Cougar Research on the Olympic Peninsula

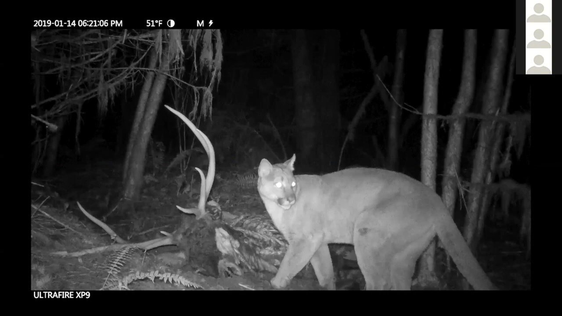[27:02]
to hear this female or this cat come in so what we have here is an adult female and her young um this her young we call her dd and the the adult female we now have caller we call her gypsy this is a roadkill elk that they're using um dd and her brother forest have both dispersed now and a really exciting part about our research is we're really interested in understanding how
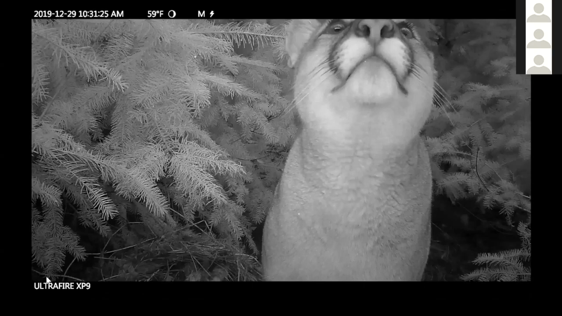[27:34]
unrelated cougars or unknown cougars might be interacting with one another it's been documented in the tetons
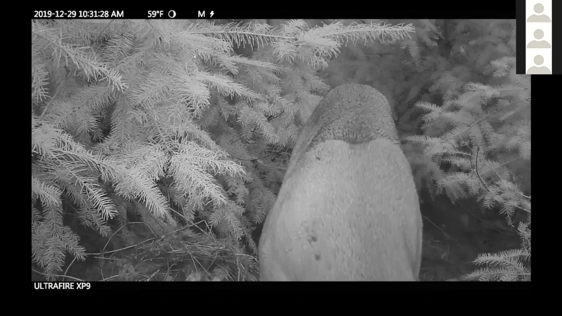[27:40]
that cougars do interact more than we previously thought and that's a great video of an uncollared cougar coming in and investigating the kill site of one of our collared cougars
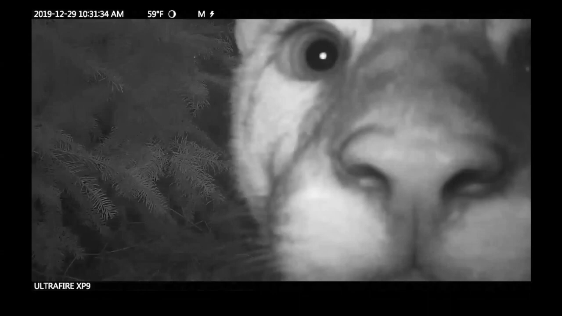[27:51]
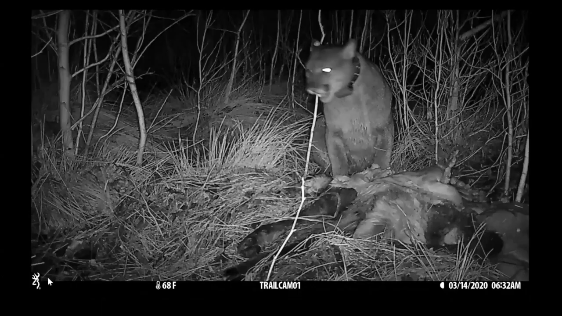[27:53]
cougars now listen up on this one this is a cat we call moses and this is a really exciting video for us because this actually was taken in the elwa restoration area so new habitat since dam removal and a nice elk kill that he made he's got this cacophony of uh frogs in the background um so our
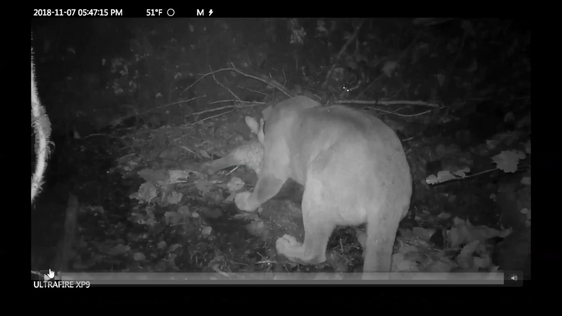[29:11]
another really interesting thing that we document is every so often we have a mountain lion um that will share its kill with a skunk if you guys can see that skunk in the background and we think they'll do this because they really don't want to be sprayed now the last cougar we captured actually smelled like skunk skunk
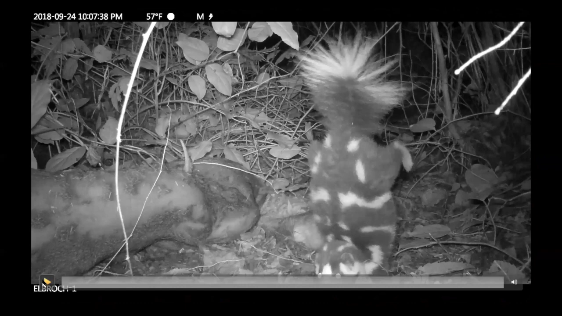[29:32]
and boy they'll let you know when they're about to spray you here we have a skunk that's giving a warning that it's about to spray i think it senses the camera so they do this fun handstand when they're going to spray the other great thing about these kill site cameras is that we get to get a sense for all of the other animals that cougars feed so when cougars kill larger